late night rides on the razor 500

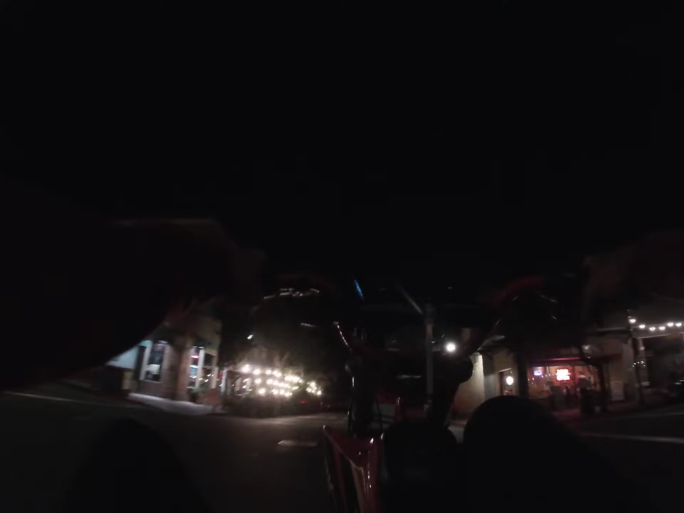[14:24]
I hit all my longest wheelies tonight, bro. I hit all my longest wheelies tonight. So that means I'm progressing. This is a good strip right here to practice on. It's always blocked off. Oh, not right now. I'm gonna try to wheelie this one. This whole street.